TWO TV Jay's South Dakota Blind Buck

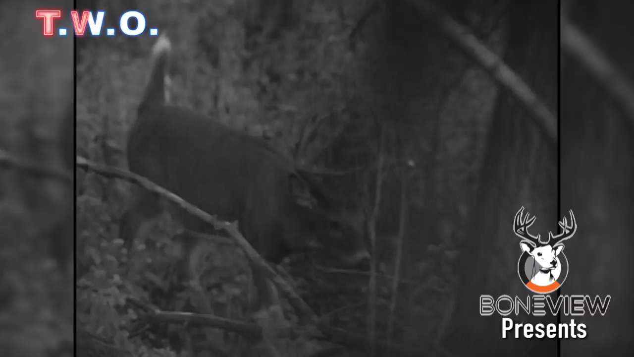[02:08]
Wow. Absolutely incredible. Beautiful deer too.
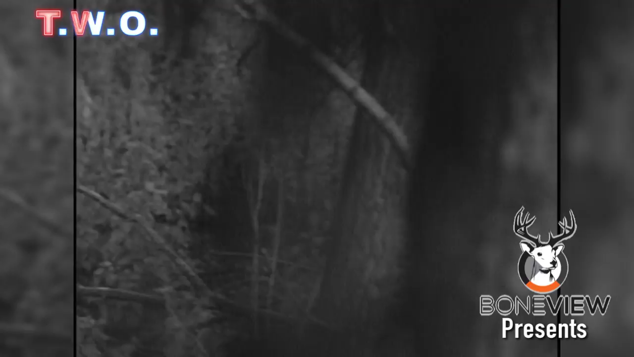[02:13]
Nice nine pointer. I see him laying right there.